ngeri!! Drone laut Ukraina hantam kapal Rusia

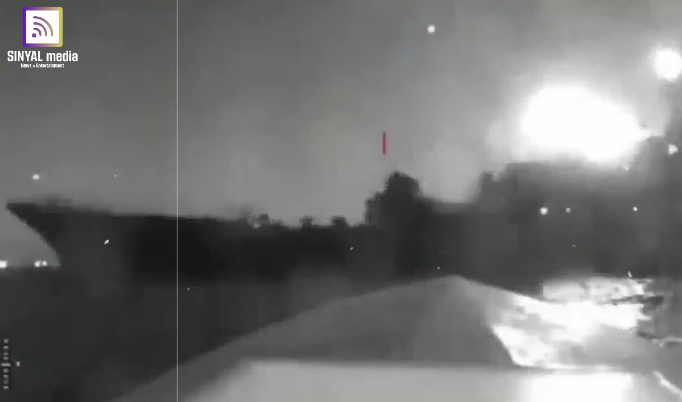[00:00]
Sumber intelijen Ukraina merilis video yang menunjukkan drone laut Ukraina menyerang dan menabrak kapal pendarat Olenegorsky Gornyak milik Angkatan Laut Rusia.